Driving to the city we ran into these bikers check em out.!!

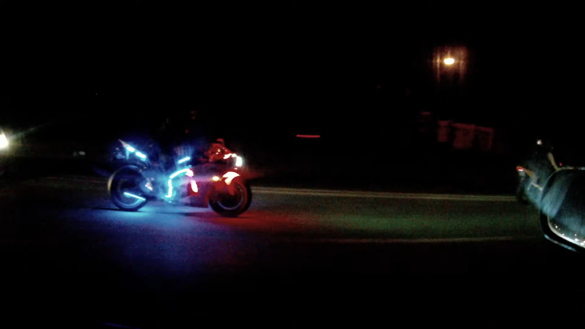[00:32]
That's cool, man. That is fucking nice. It's a Yamaha. That is hot. It's like red, white and blue. Do you think that's the name of the group, 247? Someone else is wearing it. You didn't see anyone else wearing it? I just noticed it. I just noticed it on the guy right there.
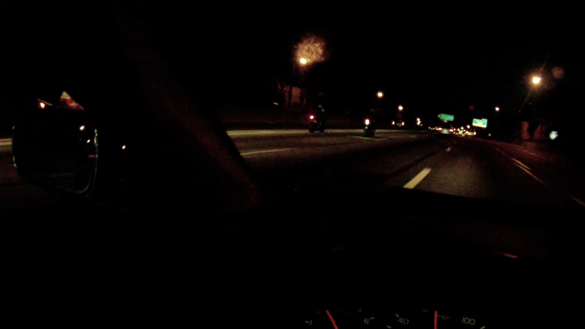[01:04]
They're all wearing jackets, though, so they're all riding pretty safe. Oh, this guy's got a group tag on him. I don't know what it says. One minute. These two right here. This guy's got a big logo on his back. And it's not a brand logo. That might be the same jacket. And the other one has another name on it, too. But I can't tell. Is this a lane or not a lane? No, it's exit only. Yeah, I think that's a 247.
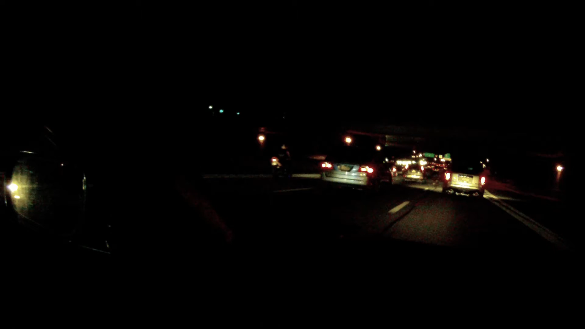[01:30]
Oh, see that one. That one's a group jacket. Yeah, that was. That's a 247? Yeah, on the neon bike. It didn't say Troop 247, did it? It's the Boy Scout on bikes. Oh, God. I like the one that looks like Tron lights. Just be careful if they don't jump in. Whoa. Hello. You want me to hold that car so you can drive? Yeah, go ahead.
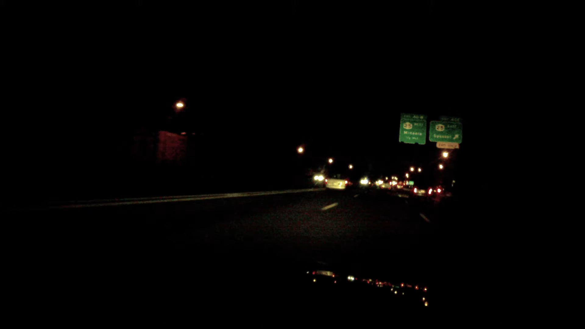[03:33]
Really loud pipes. I guess the cops don't bother them if they're all in a group. No, they can pull the whole group over in one shot. One cop. We'll pull everyone over. Sounds like a lawn mower. I don't like it. He's got a really short pipe about this long. Whoa.
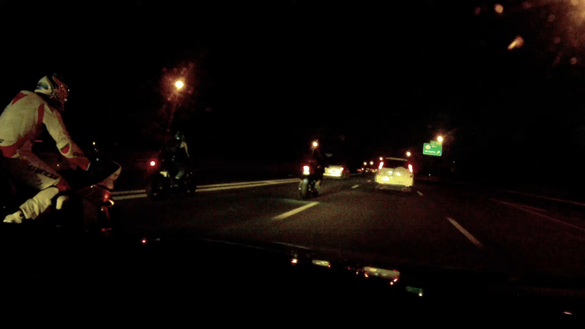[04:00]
I like how the exhaust came out the back. The yellow and the red looks like fucking transforming. Oh dude, he has the clown helmet. Look, it goes off like demon ears. Oh, that's cool. That's cool. Those are pretty expensive. They don't look that nice, I think. I mean, they give a different look, but I don't like them that much.